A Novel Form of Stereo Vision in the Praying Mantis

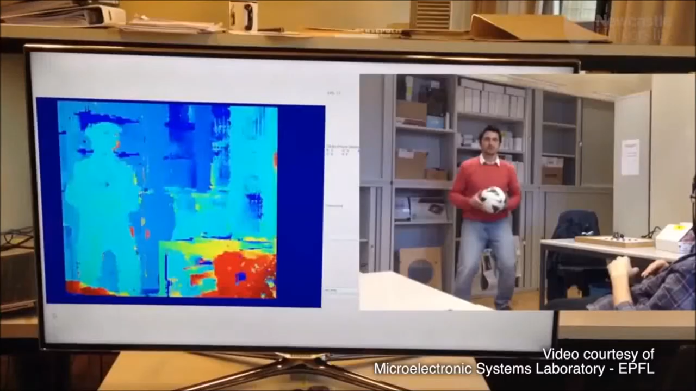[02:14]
Current machine stereo algorithms require a lot of computing power.